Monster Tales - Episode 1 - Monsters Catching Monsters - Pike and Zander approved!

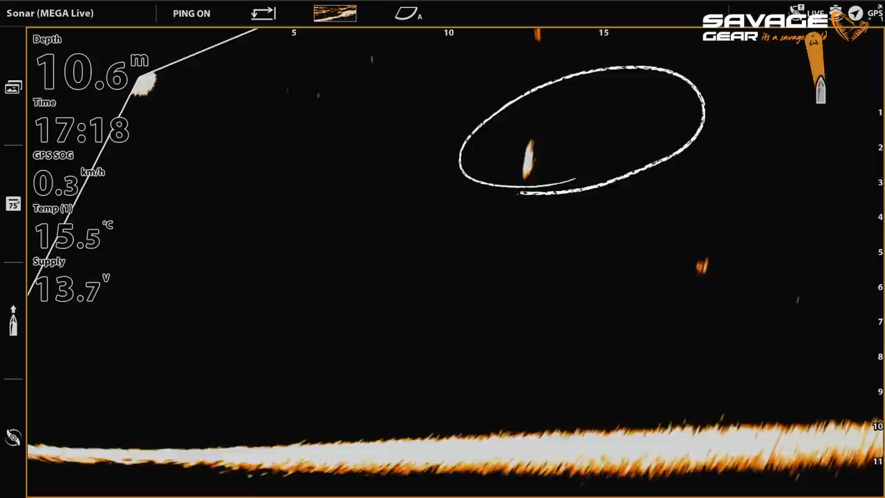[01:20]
On screen: depth 10.6 m, water 15.5°C, speed 0.3 km/h
if you cast towards a fish you always want to make sure that you also can see allure dropping down and
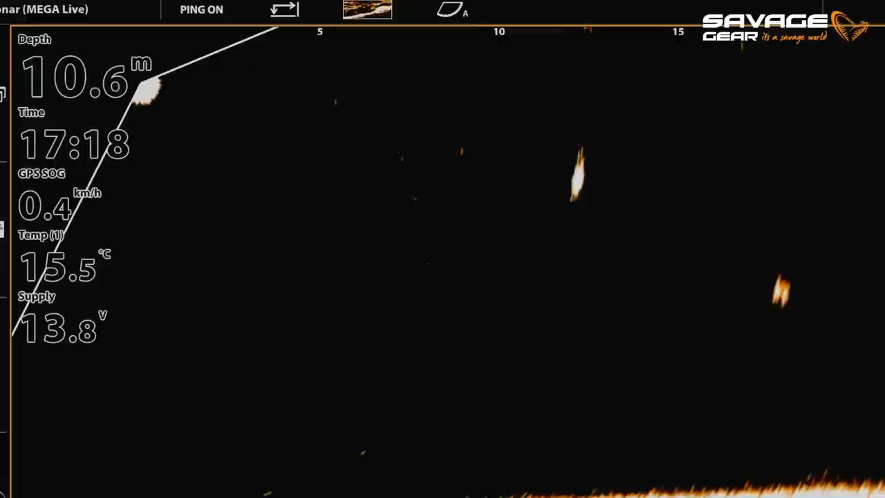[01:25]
On screen: depth 10.6 m, water 15.5°C, speed 0.4 km/h
because of this second skin you get a very nice reflection so you can always track your lure the other side is it also comes with